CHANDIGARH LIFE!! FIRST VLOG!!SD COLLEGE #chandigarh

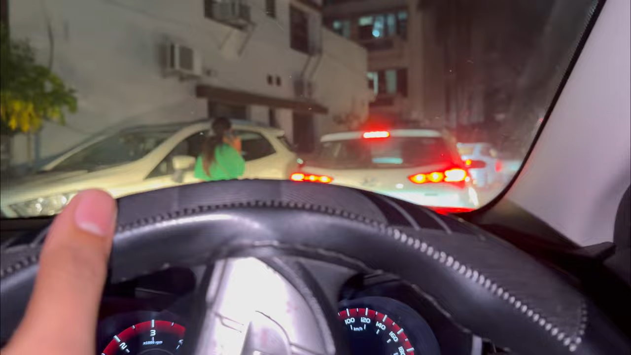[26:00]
ਤੇ ਬਾਈ ਖਾਵਾਂ ਮੈਨੂੰ ਆ ਅੱਗੇ ਸਾਡੇ ਸਾਡੇ ਹਰਸਿਮਰਨ ਦੇ ਛੋਟੇ ਭਾਈ ਦੀ ਗੱਡੀ ਜਾਂਦੀ ਹੈਗੀ ਹਰਸਿਮਰਨ ਦਾ ਛੋਟਾ ਮੁੰਡਾ ਇੱਕ ਉਹਦੀ ਗੱਡੀ ਹੈ ਇਹ ਤੇ